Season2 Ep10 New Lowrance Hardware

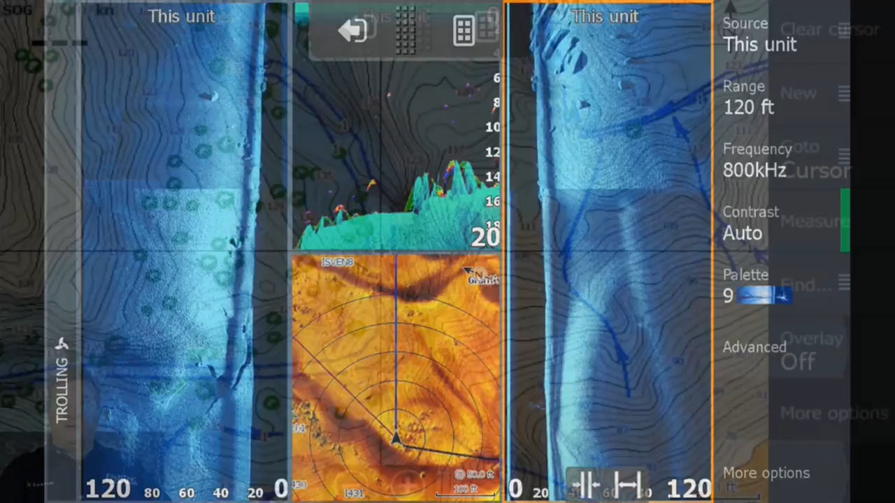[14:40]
And I can tell you that unit was blistering fast from a refresh rate on the screen and on the water.
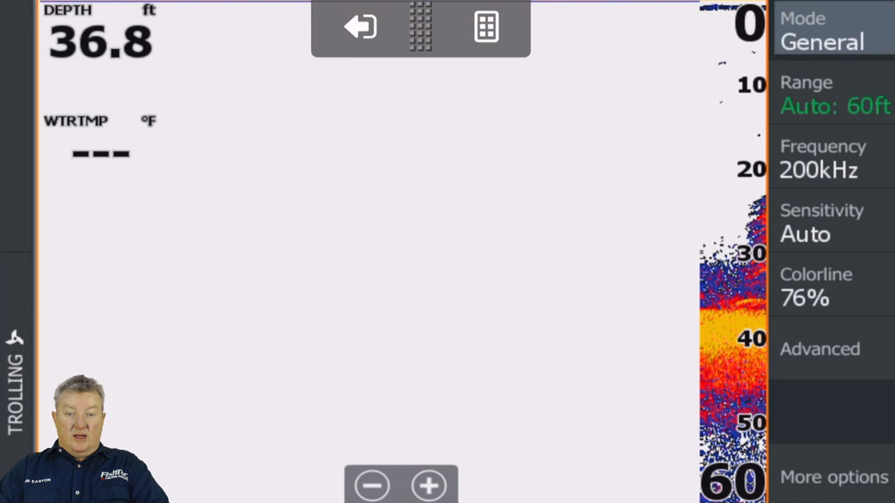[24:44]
On screen: depth 36.8 ft
The first thing I want to bring up here. I find this a little bit strange.
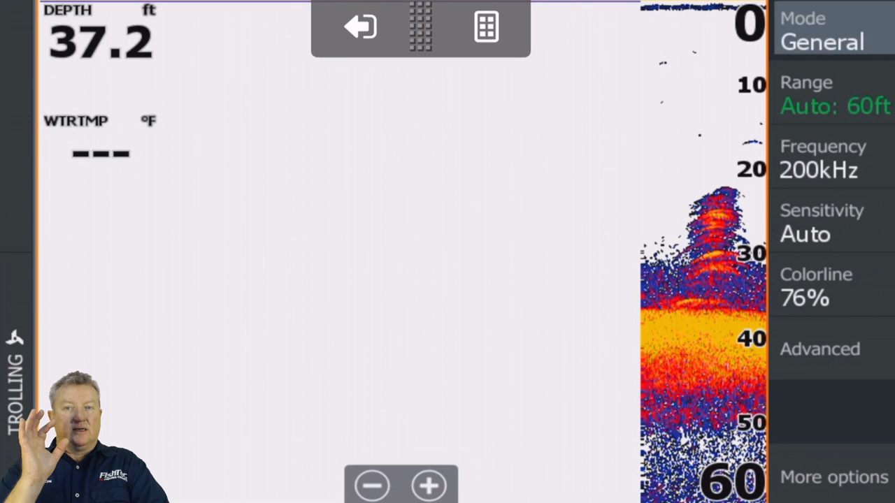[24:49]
On screen: depth 37.2 ft
You've now got mode right up on the top right-hand side of the screen, and you've got your different modes.
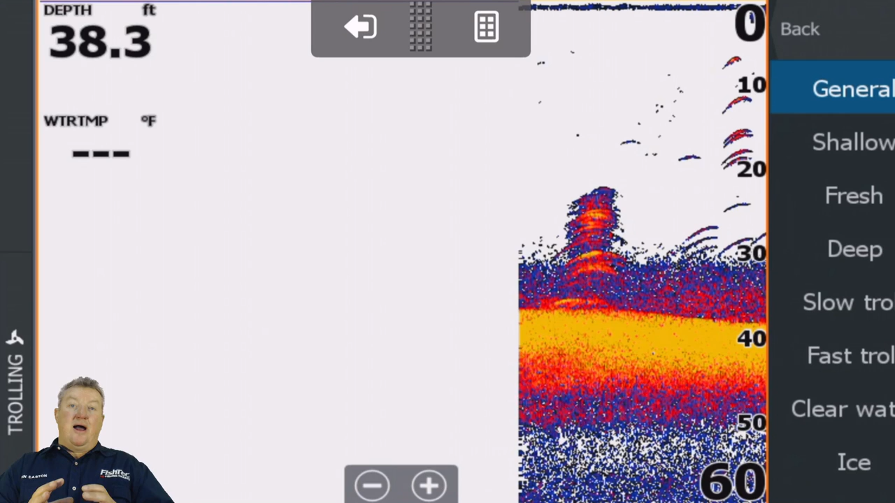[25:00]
On screen: depth 38.3 ft
I've got a feeling
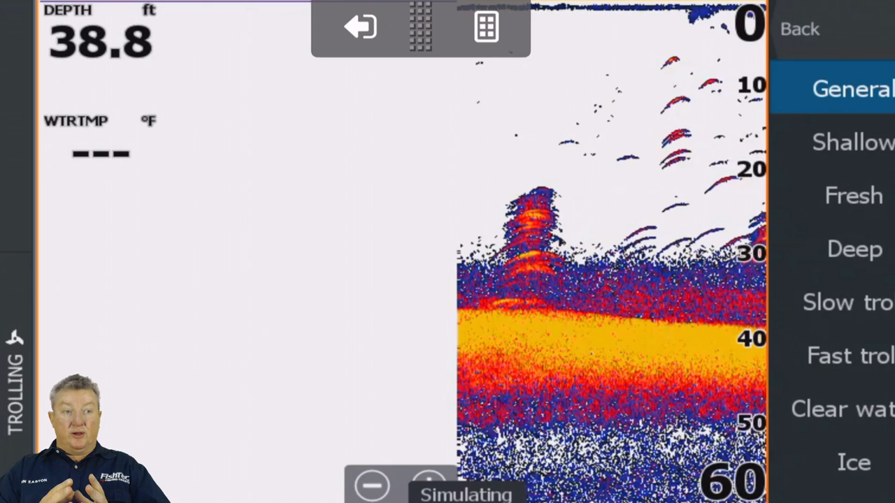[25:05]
On screen: depth 38.8 ft
these guys with 18.3 are putting a little bit more ingenuity into the different modes. Whereas before, the modes were really just a very, it was like a beginner's tool.
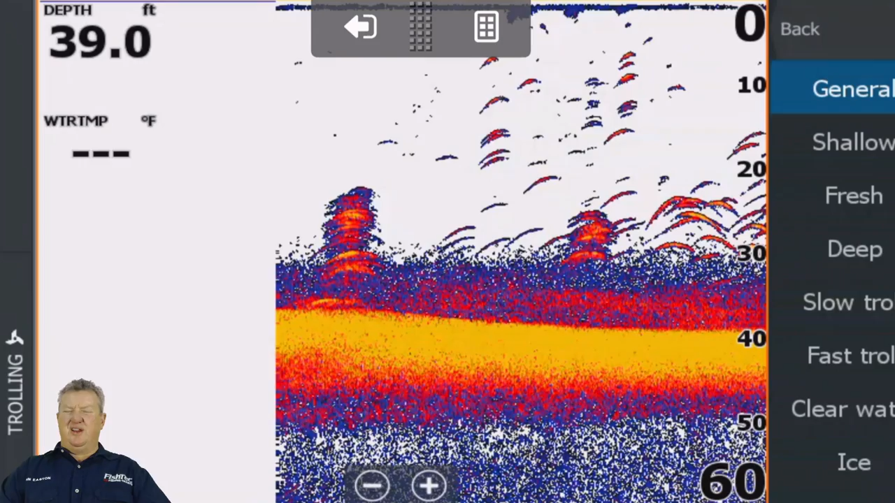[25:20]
On screen: depth 39.0 ft
If you didn't really understand the unit and you didn't really know how to set the unit up, it was a way of doing things,
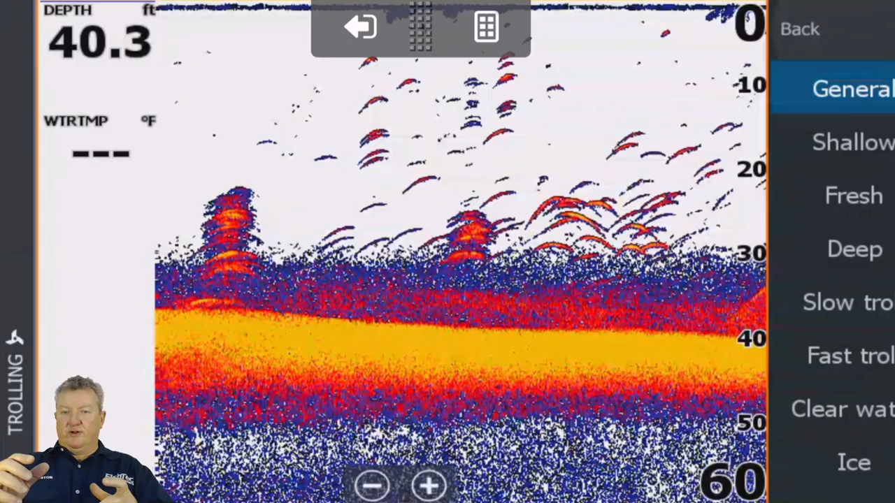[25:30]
On screen: depth 40.3 ft
basic things, quickly. I'm going to do a little bit more homework on this modes and see how does it change.
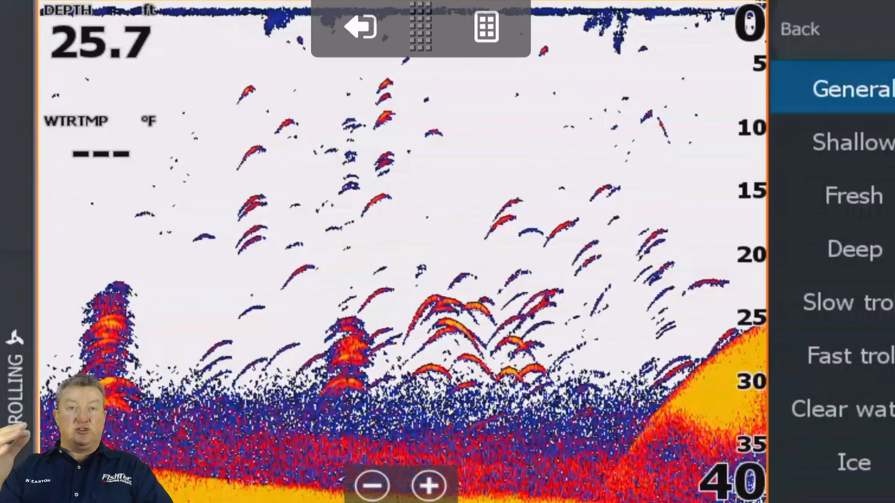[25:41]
On screen: depth 25.7 ft
Now, can we customize each one? Because that's my question. I don't want to use somebody else's general, shallow, fresh, whatnot. Could we take different types of fishing that, let's say, you like to do some shallow, then you like to do a little bit of fast trolling, you like to do a little bit of slow trolling, you're in very clear water.
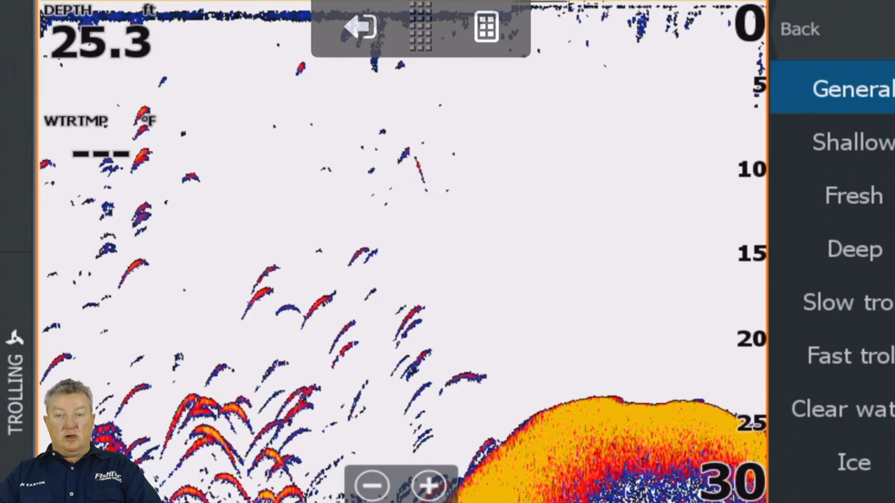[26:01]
On screen: depth 25.3 ft
Excuse me.
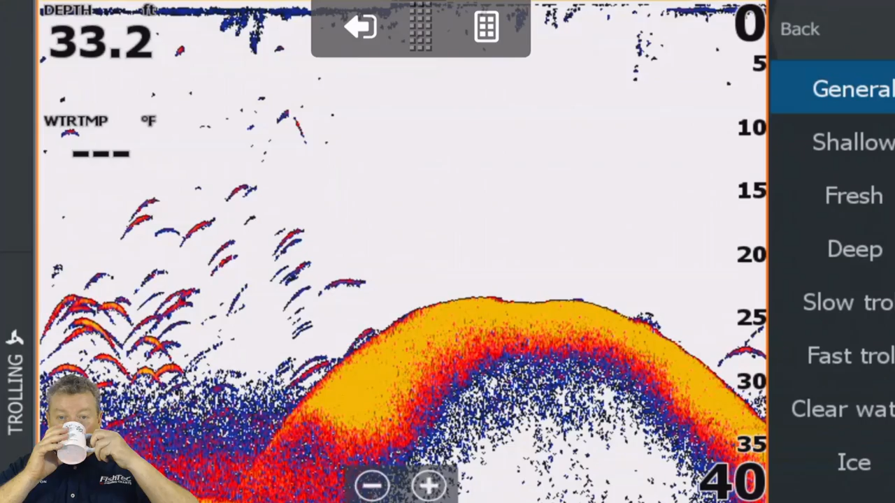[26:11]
On screen: depth 33.2 ft
Excuse me, everybody. Sure, I'll throw. I'm hoping that we can customize these modes. So if we go back, well, let's have a look at it. Let's change your color line to 270, for example.
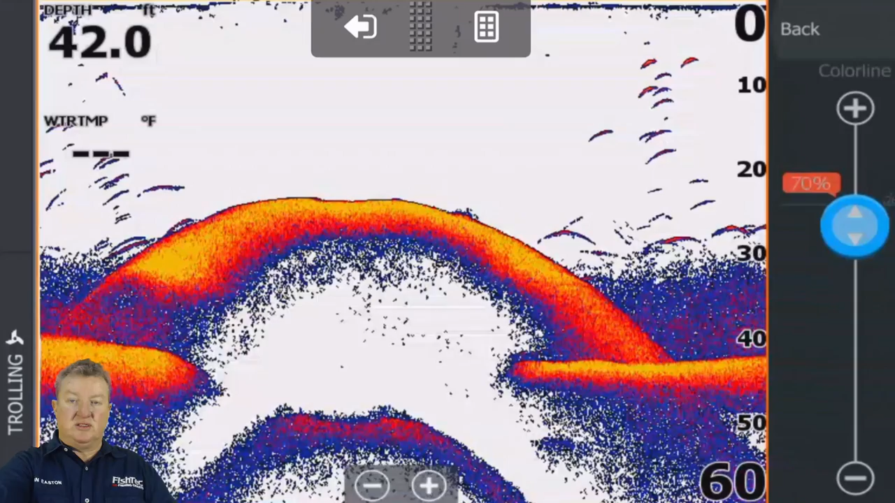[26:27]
On screen: depth 42.0 ft
We're on fresh mode. That's 70. What happens if we go back to shallow? Does it change? No, it doesn't. It stays the same. I thought you could go, let's say we go deep and we're going to go back. We're in now deep mode. We want to change our frequency to 50 kilohertz or low chirp. Let's use low chirp.
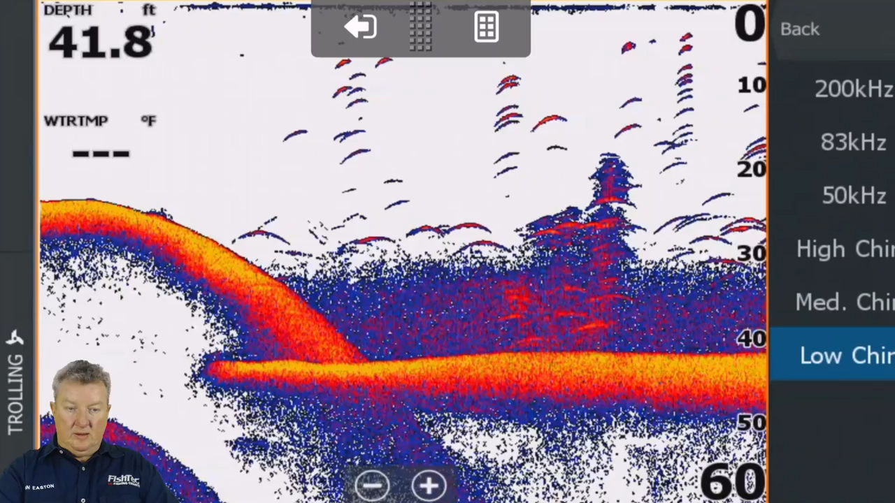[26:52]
On screen: depth 41.8 ft
There's our low chirp because we're in deep water.
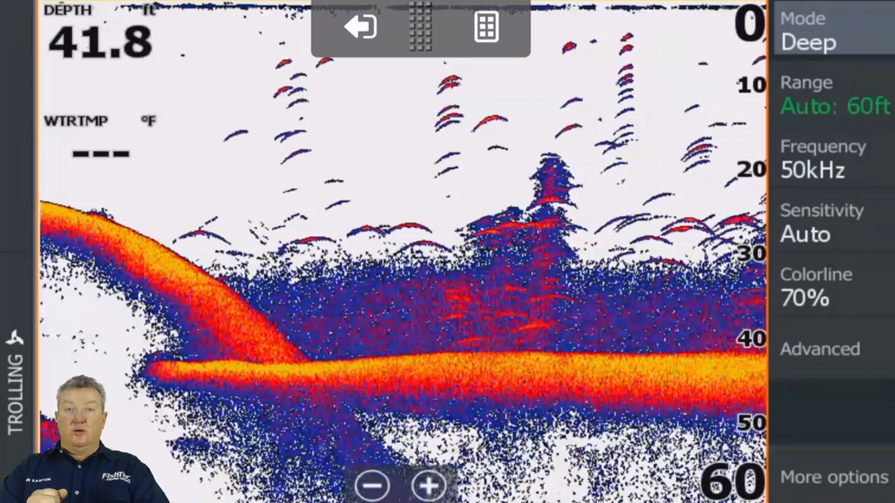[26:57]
On screen: depth 41.8 ft
Will it, when we go shallow, will it automatically take us back?